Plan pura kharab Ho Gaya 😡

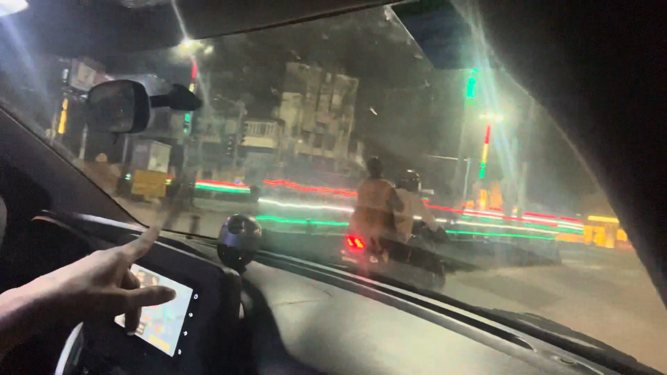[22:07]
ये लाल कोठी आई थिंक, जो पीली कोटी को हम क्रॉस कर रहे हैं।
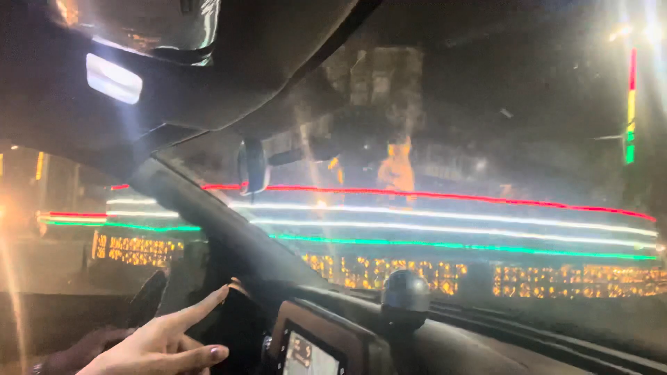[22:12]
सो दिस इज, तो ऐसा नहीं है कि मुरादाबाद में नहीं है, वी आर एट मुरादाबाद ओनली। कई कई बार पता है इतने अजीब अजीब टाइप के कमेंट आते हैं, आप नोएडा में घूम रहे होते हैं और हमको बेवकूफ बना रहे होते हैं।
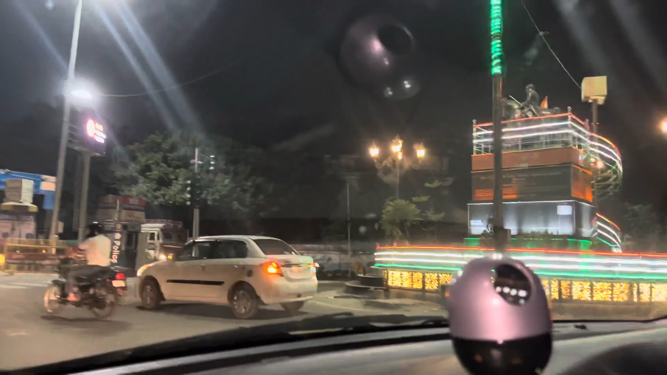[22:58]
ये वही जगह आ गई है दोबारा से, तो हमको इधर से जाना है, ये तो इधर,
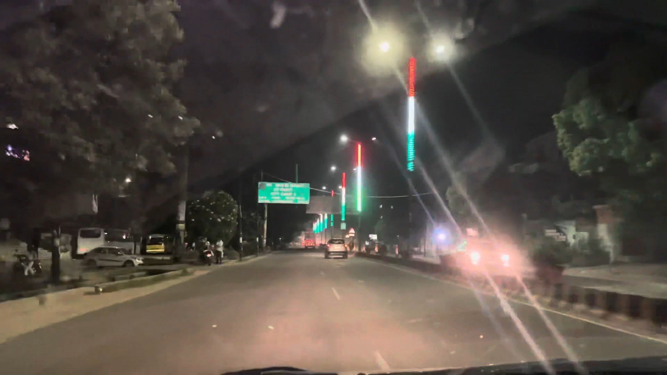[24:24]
मुरादाबाद, शीशा हमारा गंदा है, डोंट माइंड बहुत दूर है,
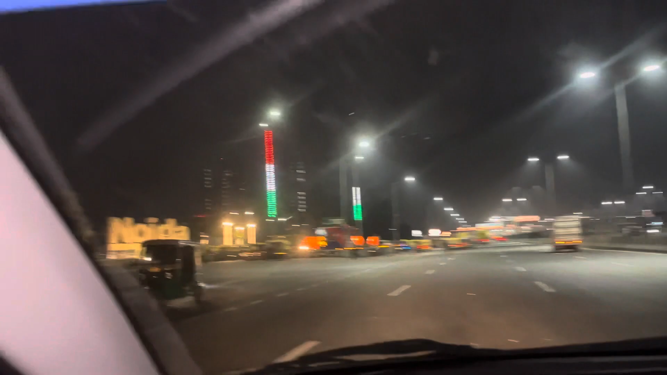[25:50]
तो फाइनली हम पहुंच गए हैं नोएडा हाय नोएडा
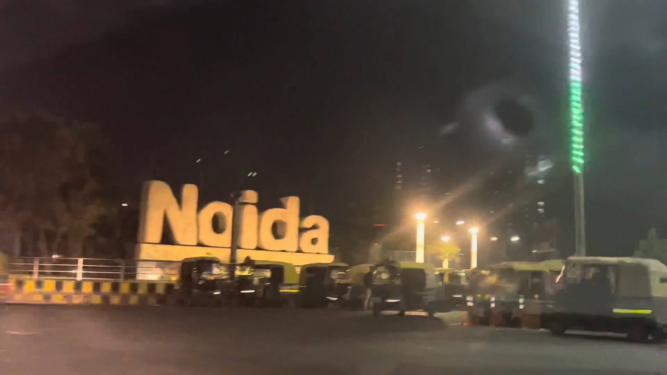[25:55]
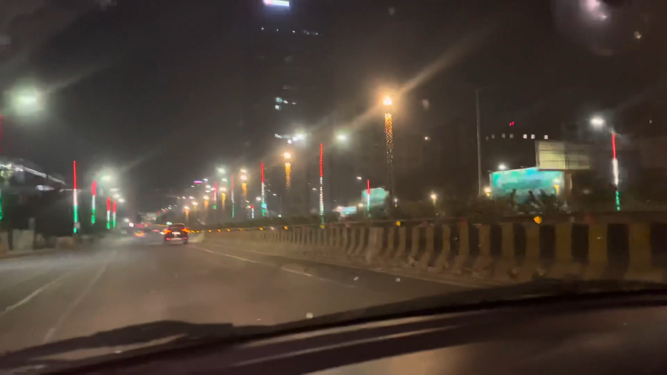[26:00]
ये देखो अभी नई नई ना ये G20 था तो ये नई नई लाइटें लगी हैं अभी हमारे घर के पास बहुत अच्छा लगता है नाइट का व्यू एकदम यहाँ से अभी थोड़ा शीशा हमारा ऑफिस ही बात है इतनी लॉन्ग ड्राइव से हम आ रहे हैं तो शीशा थोड़ा सा गंदा है सॉरी फॉर द ब्लर व्यू बट वी आर बैक